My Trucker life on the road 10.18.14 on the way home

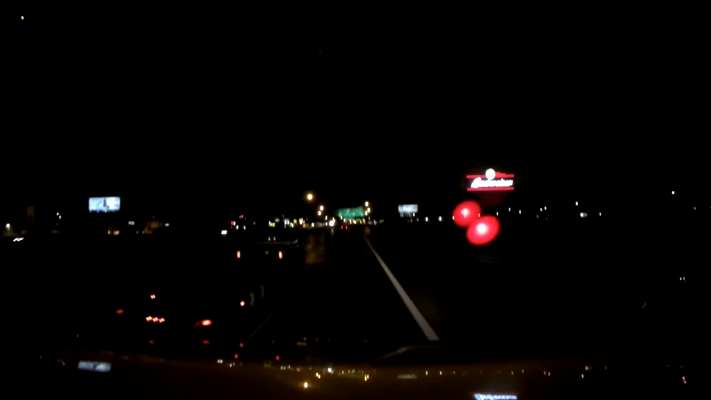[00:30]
I know it's dark right there is a Budweiser sign Well, we are just leaving Fargo North Dakota this morning I know it's pretty dark, but I figured I'd give it a try and see what it would look like Yeah, pretty good lighting up here usually In the city so figured that out We'll do an early morning recording We'll see how that turns out to be I don't know how this camera will perform And dark but Hey, only one way to find out, right?